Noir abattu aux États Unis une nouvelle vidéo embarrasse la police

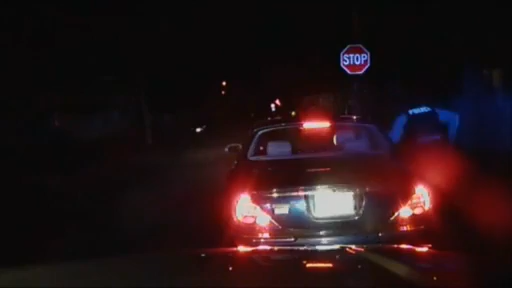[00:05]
Une vidéo montrant un automobiliste peu avant d'être abattu lors d'un contrôle policier défraye de nouveau la chronique aux Etats-Unis. Le drame s'est déroulé le 30 décembre 2014. Il a été filmé par la caméra accrochée sur le tableau de bord de la voiture de police. Pensant à percevoir une arme dans la boîte à gants du véhicule, les policiers ordonnent à l'automobiliste de ne pas bouger et de lever les bras en l'air.